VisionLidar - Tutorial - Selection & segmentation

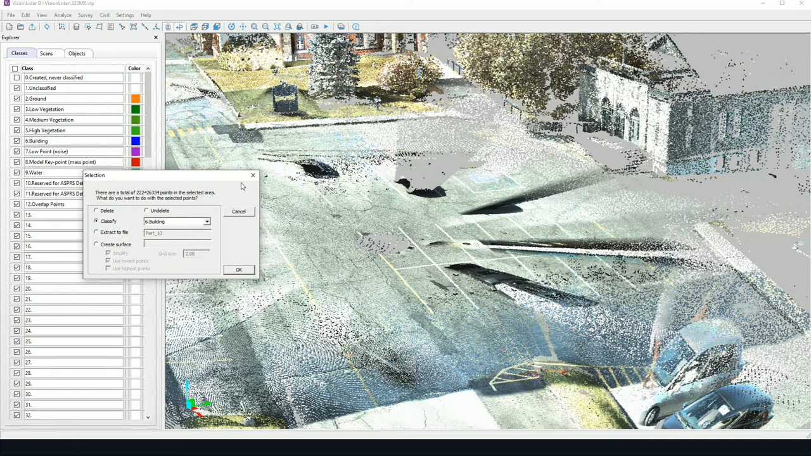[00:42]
meaning if there are any points that are hidden. So for instance, if some points are hidden here and I do select all, only the visible points will be selected. Select all will select all visible points. However, select will require the user to create a polygon where points can be selected. So if the user clicks on select, afterwards it's necessary to click and do a left click and see we have a green line here that begins. And keep on doing left clicks to create a bounding box.
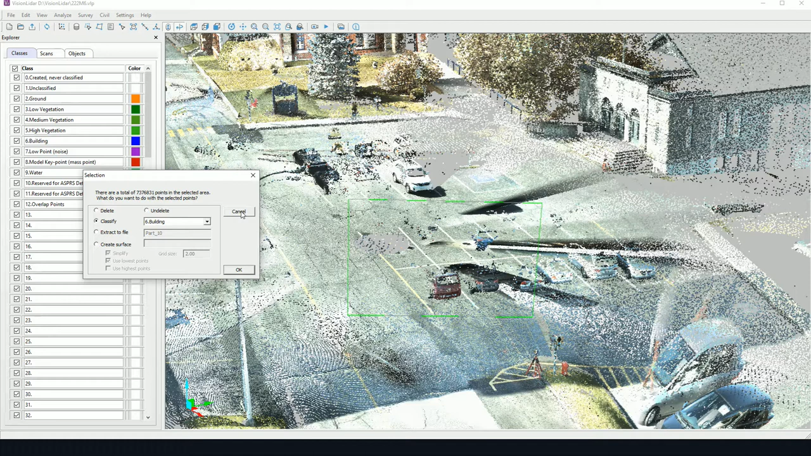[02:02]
Now for classification, this tool can be interesting as we can segment the point cloud manually. So for a good example of manual classification, we can visualize the data with view color by class.
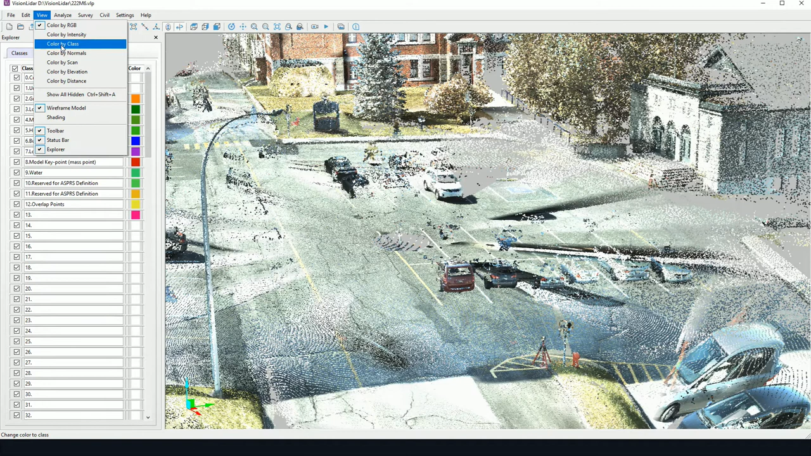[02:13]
And we can see here a few of the points have been classified with some of Vision LiDAR's automatic classification tools.
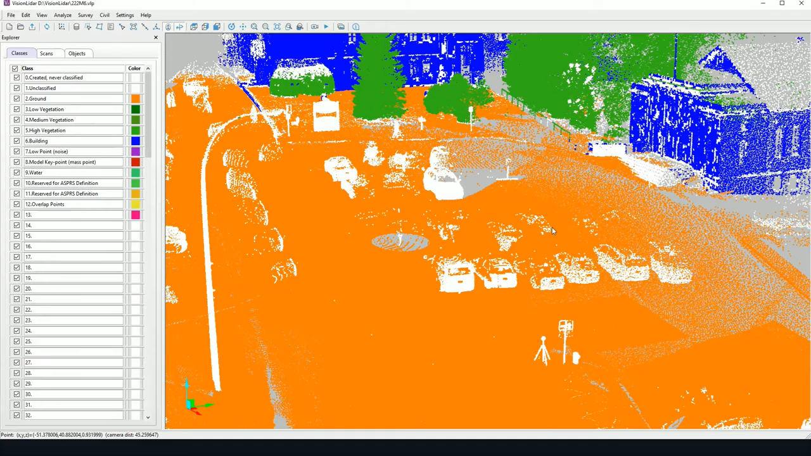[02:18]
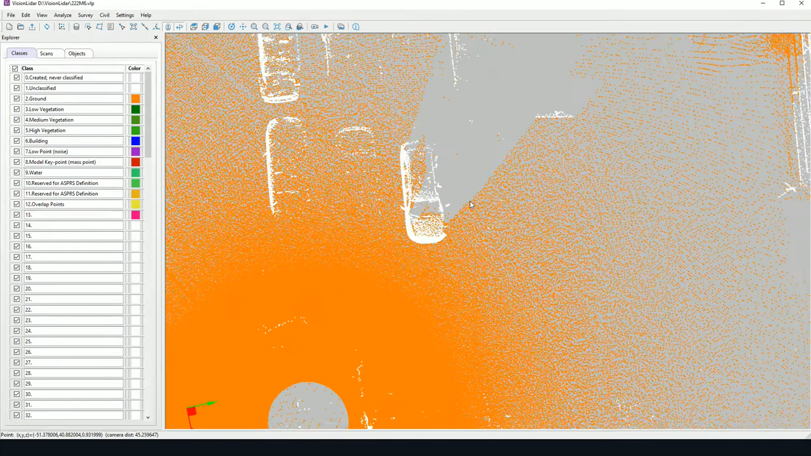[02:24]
If I zoom into these cars here and I hide, for instance, the ground, I can create a selection. So I'll use my select tool and create a polygon around one of these vehicles here.
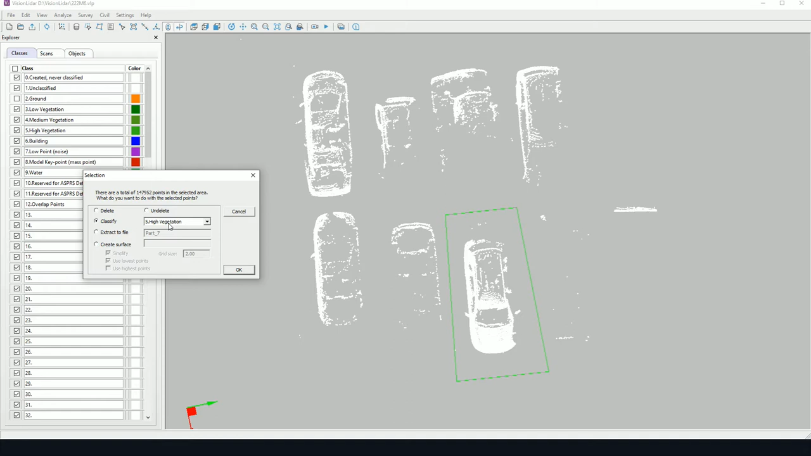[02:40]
I can classify to class 13, let's say, which is an empty class. And I can enter in a name. So this point will be recognized as vehicle. I can continue like this. I can use my selecting by left clicking my polygon box and right clicking to close.
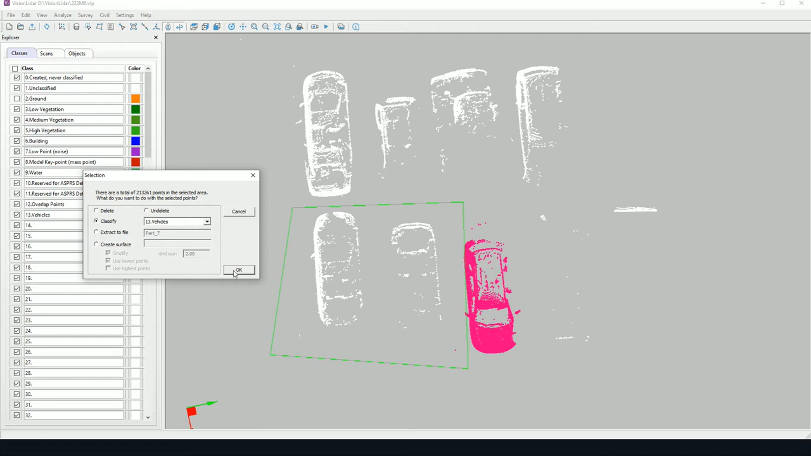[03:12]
And here classify will remember and I can classify directly to the vehicle class.
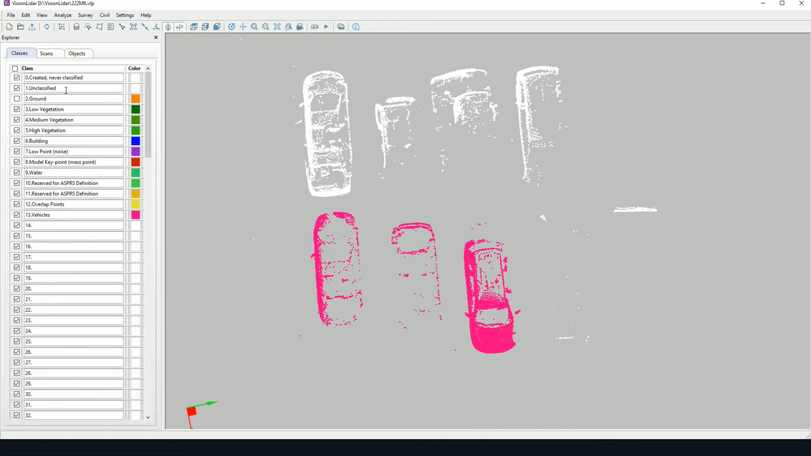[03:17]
Now for the extractions, if I wish to create an extraction,
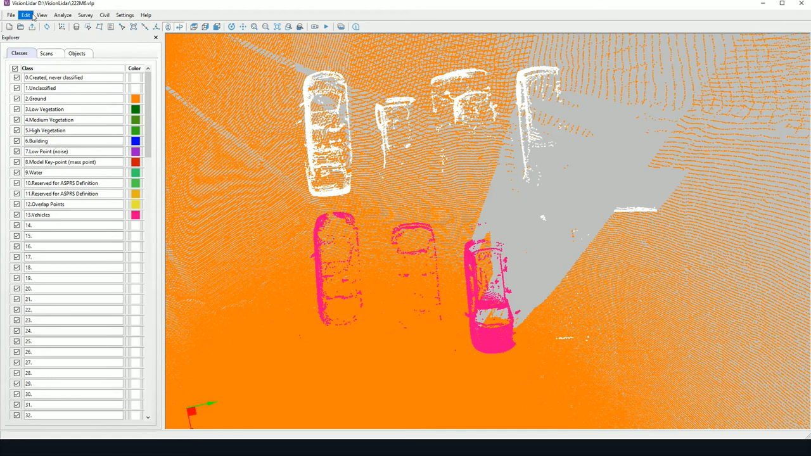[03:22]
I can select an area like so and send to an extraction. So extract the file.
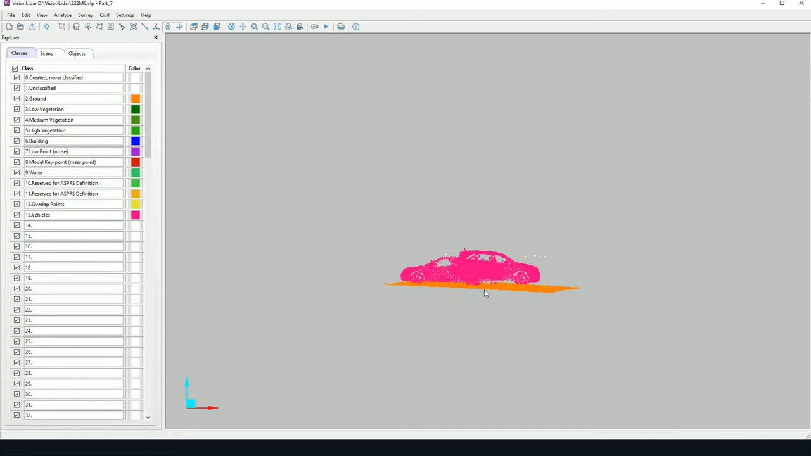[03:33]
And here I will have an extracted view of my point cloud.
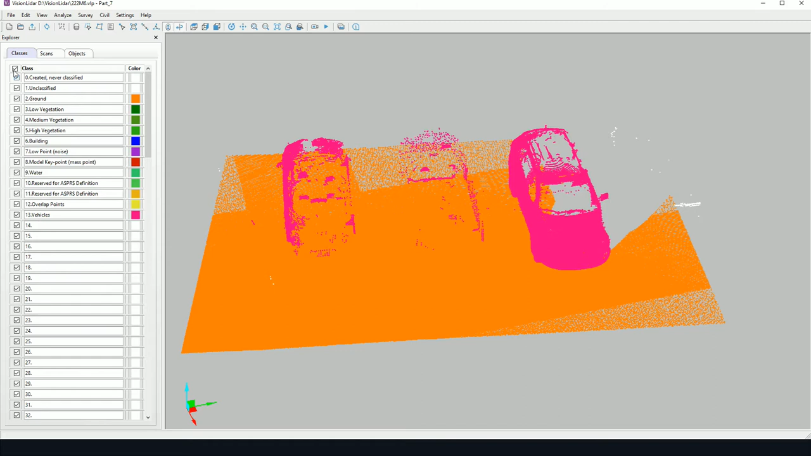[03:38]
So here I may do additional changes. So I can also select a class and let's say I send it to class 14 here. But any changes made in the extraction will not be reflected in the main project unless I go to file, set extraction back. If I wish to return to the main view, I go to file extractions and go back to main here, for instance.
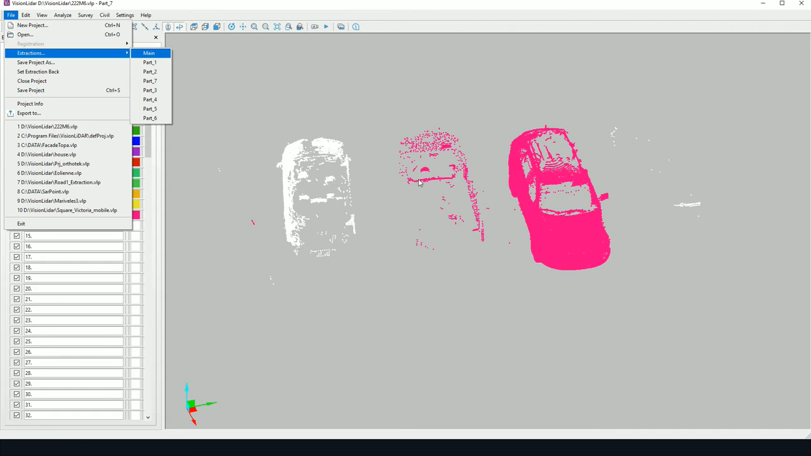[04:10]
So as we can see, the change made here has not been applied.
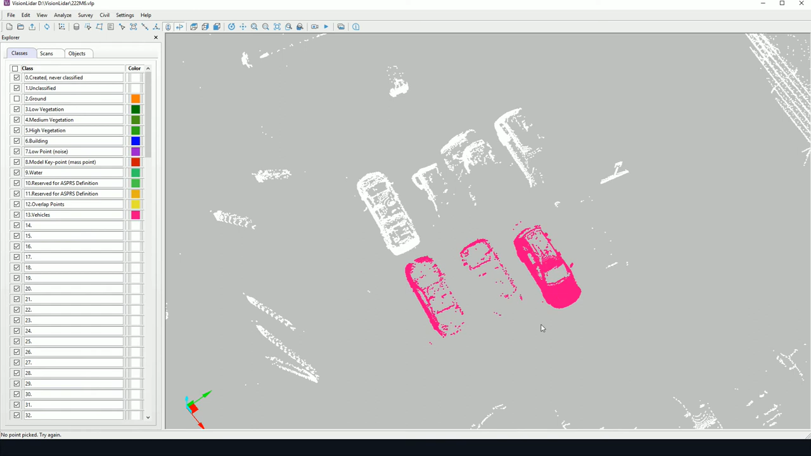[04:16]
Now, finally, the fence tool works similarly to the extraction. However, we don't have to enter into an extraction and save the extraction. We can simply pick a fence.
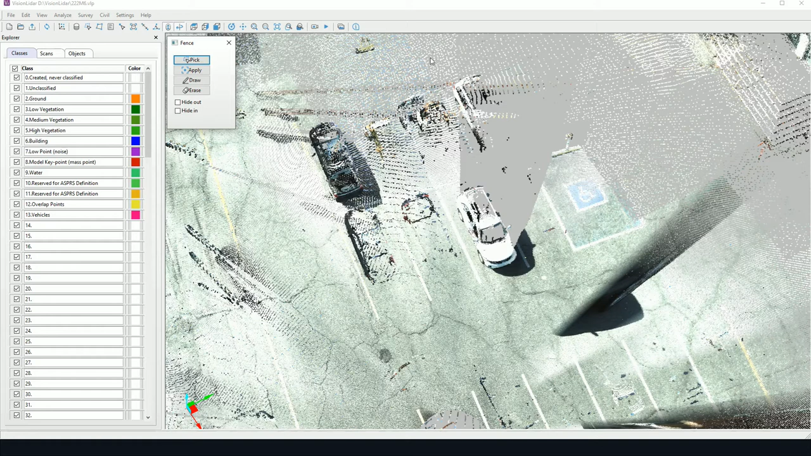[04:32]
I can pick a fence on screen in the same way that I would pick a selection. And here I have two options. So I can either hide inside or hide outside the fence.
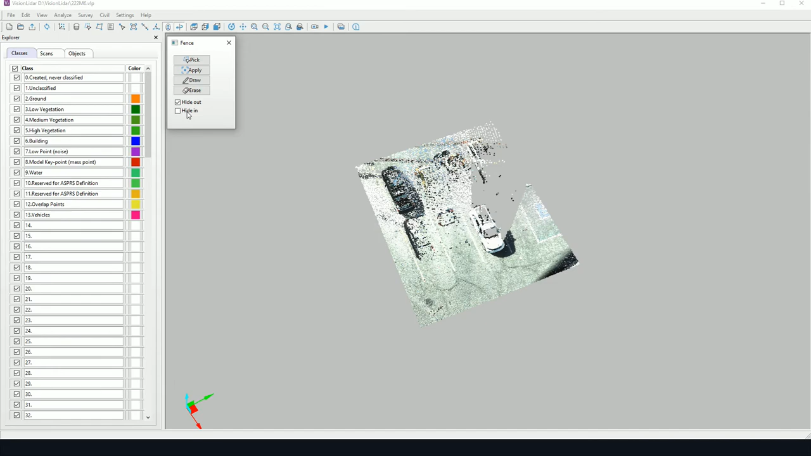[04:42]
So everything inside and outside the fence will be shown or hidden. So when we do any type of classification or any algorithms are run,
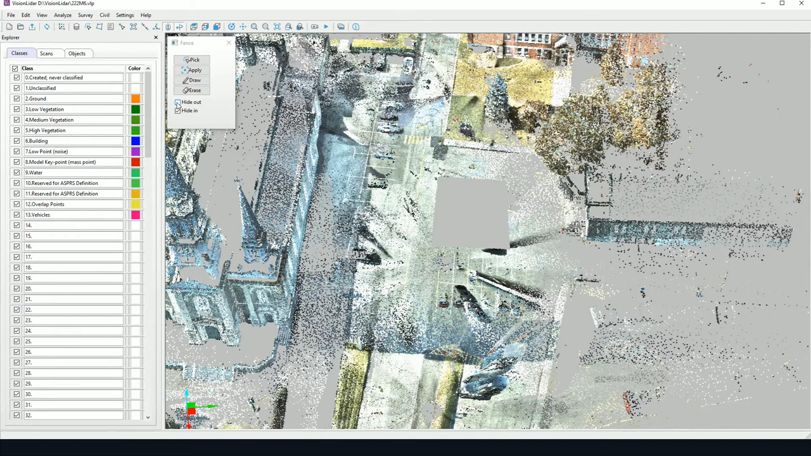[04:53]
only visible points will be calculated and will be shown. We can draw or erase our fence.
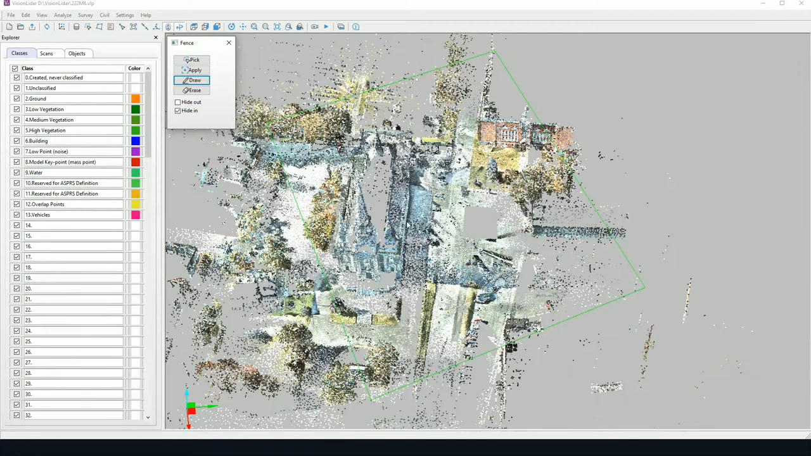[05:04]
So we can see the fence is applied here. If I draw it and apply it, I'm reapplying my fence as I go along. Erase simply erases the fence from the screen.
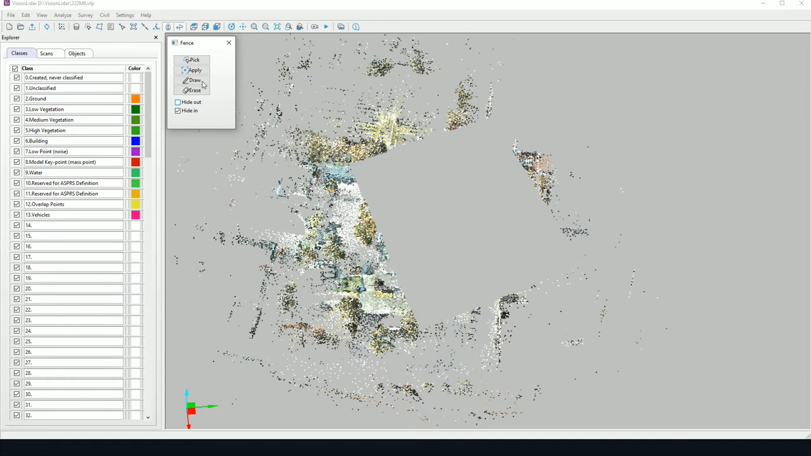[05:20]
So that's it for the fence. And finally, we have a tool here. It's called Simplify. So this tool is going to create an extraction. However, it's going to simplify the number of points in the extraction. So we use a grid simplification. So the grid is the size of the tile. So in this case, it's one centimeter by one centimeter by one centimeter for the grid.